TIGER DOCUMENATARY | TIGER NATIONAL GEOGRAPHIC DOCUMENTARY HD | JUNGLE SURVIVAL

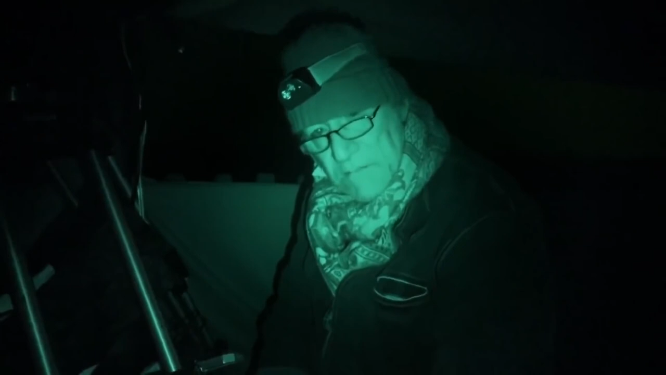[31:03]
We've definitely brought something new to the table. Tiger imagery, tiger story, tiger behavior. I don't think anyone's ever been able to observe tigers at night as we have done in the last few weeks.
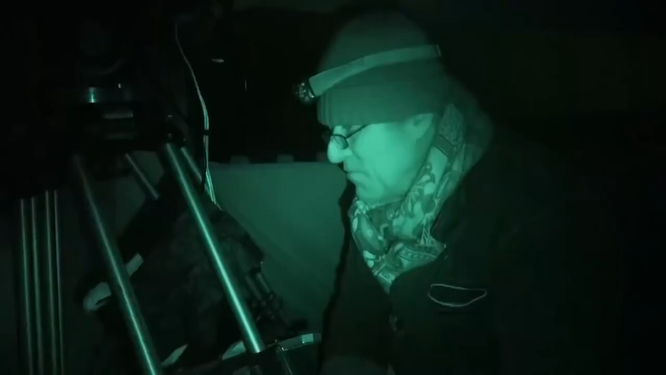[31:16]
And we've filmed some fantastic tigers in moonlight. And we've got some good infrared behavior. We've got some really nice two shots of tigers. And we've got some good images where we can see the tiger looking for the prey. And it can't see the prey. But the prey can see the tiger and it's all alarming.
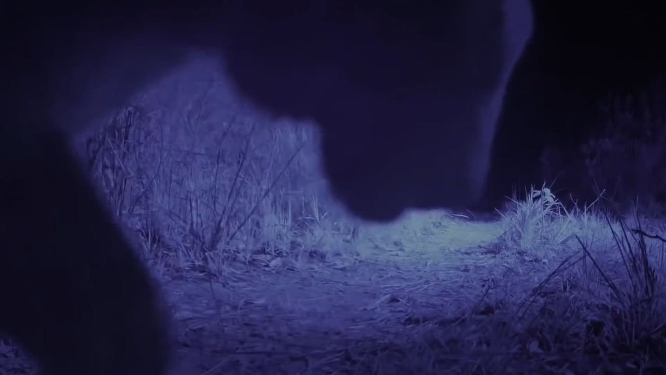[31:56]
But from here, their options are limited.
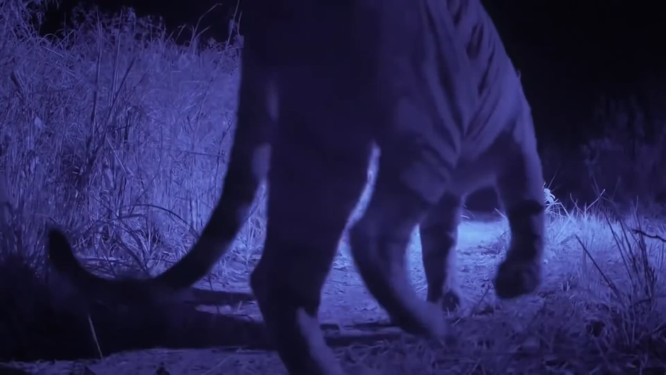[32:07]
For one last moment, they're together, investigating the camera trap. The other extraordinary thing about this place,
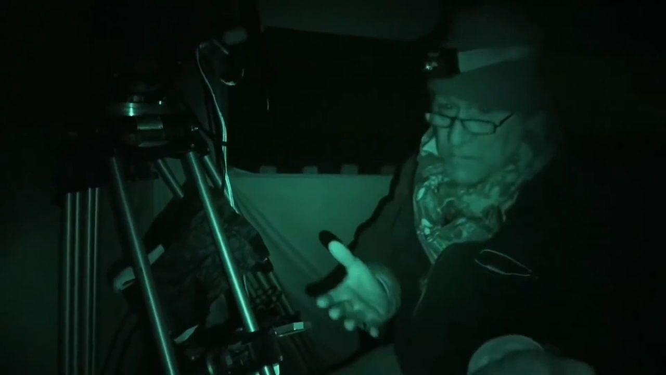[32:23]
the densest population of tigers in the world, is two kilometers from a village. I can see its lights dribbling just over there, in fact.